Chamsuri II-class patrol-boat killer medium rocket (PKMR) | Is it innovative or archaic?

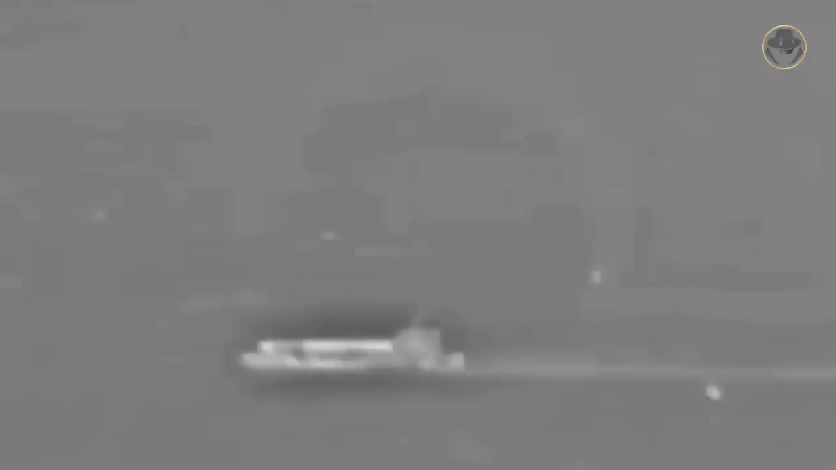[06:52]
This guided rocket uses GPS INS guidance during the mid-course and finds its target with its infrared image seeker during the terminal phase.